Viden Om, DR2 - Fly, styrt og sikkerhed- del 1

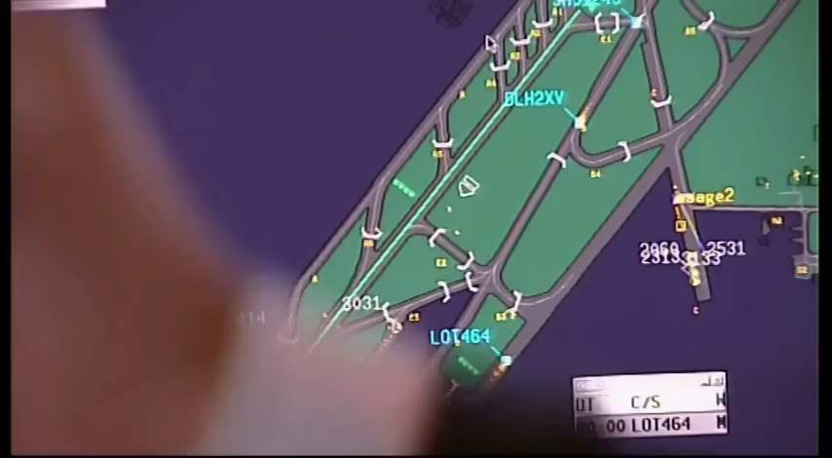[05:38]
Jeg har så givet ham lov til at starte, det markerer jeg så på den elektroniske strip. Sådan så jeg hurtigt vil kunne se, at...